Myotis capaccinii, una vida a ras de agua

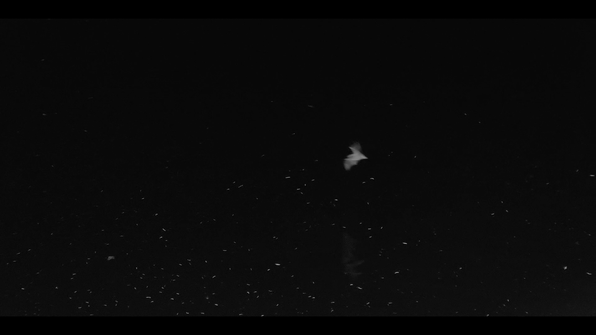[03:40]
Pues ellos vuelan a ras de agua, muy cerquita de la superficie del agua, realizando grandes círculos y giros.
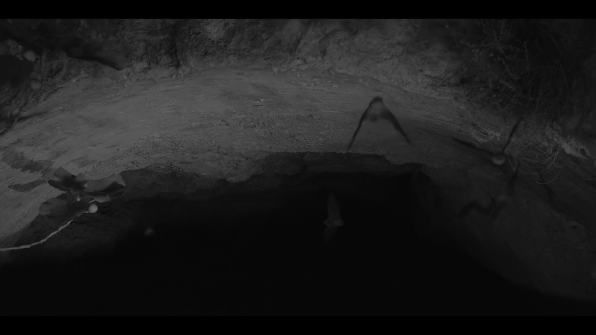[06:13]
Las acciones de seguimiento de la especie principalmente han consistido en la realización de censos a la salida de estas cavidades, normalmente utilizando cámaras infrarrojos.